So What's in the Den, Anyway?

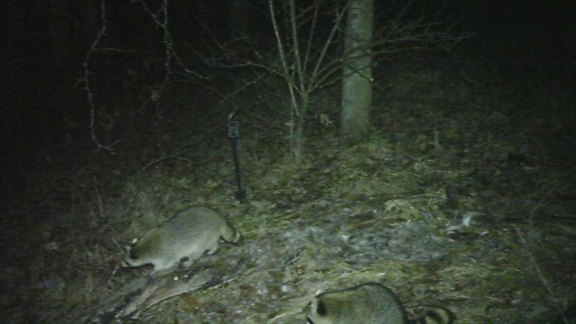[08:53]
In the trail camera by the pond, we don't really get anything this time around except for a bunch of opossums and raccoons, so this is just the gist of it. Though we do get some footage of a red-tailed hawk,
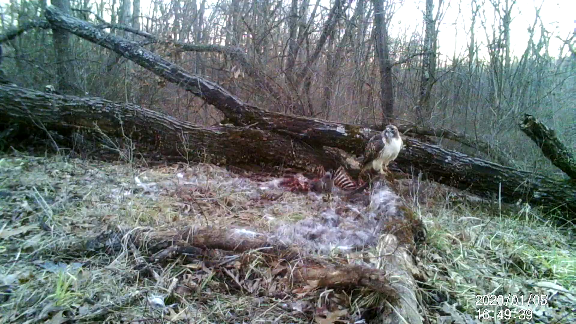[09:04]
and he eats for like 20 minutes and then finally goes. The trail camera by the den is a totally different story.
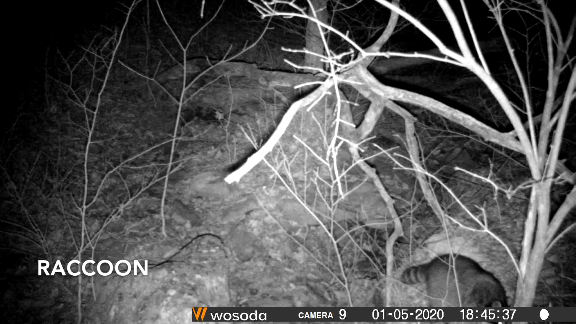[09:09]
We got some surprises.
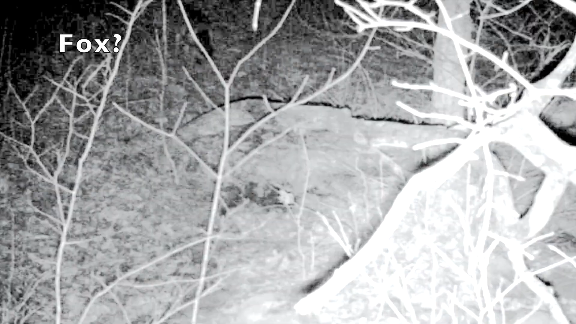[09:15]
There's a fox in the top left. I edited the video so you could see it moving a little bit better.